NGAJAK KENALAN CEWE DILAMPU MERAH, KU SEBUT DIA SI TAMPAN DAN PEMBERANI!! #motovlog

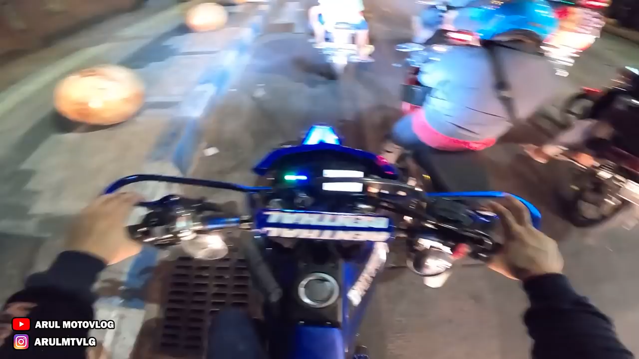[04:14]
Udah ganti handle baru, ganti handguard. Handguard yang lama mah ada, cuma disimpan aja kalau bosan pakai ini akan ganti. Terus sudah ganti USD juga. Ini USD-nya kalau mau dibilang real jam paling empuk di kelasnya.
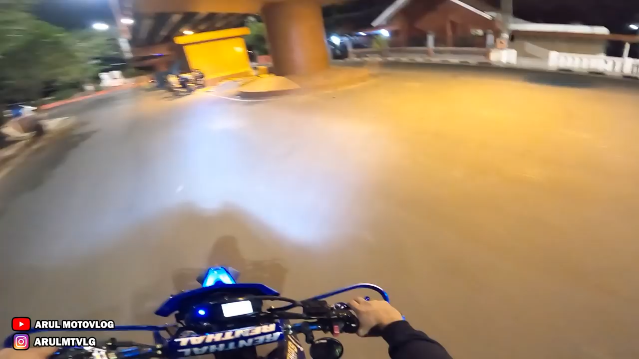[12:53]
ya malas saya kalau NR sekarang enggak ada teman gitu. Dia ada bis di depan. Ini kalau aing nabrak aing yang modar.
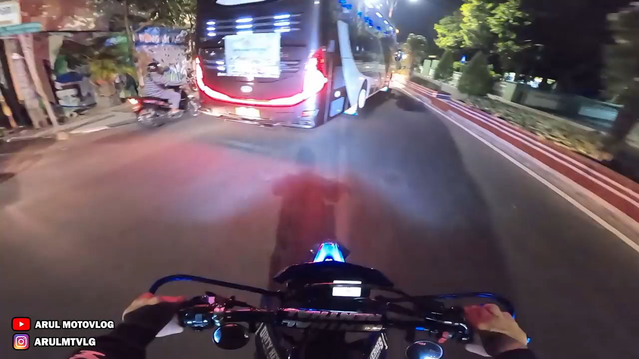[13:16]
Bukan bisnya yang modar, aing yang modar, cuk.
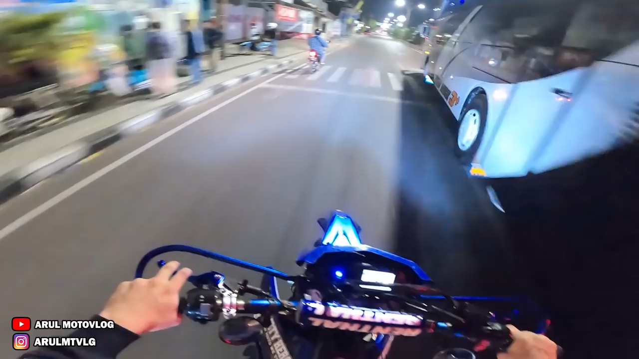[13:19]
Ini aing dari tadi muter-muter aja di sini anjing. Ya habis mau kemana? Ya kotanya kecil kayak gini enggak bisa masuk kayaknya. Masuk enggak
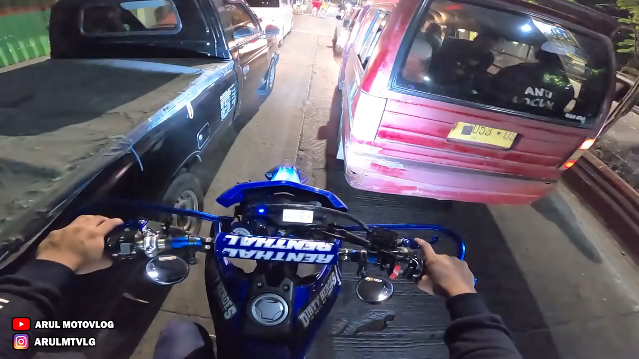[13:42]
masuk kita hitung sebelah spion masuk sih cuma rada geser ke kanan cuma sepertinya rada susah.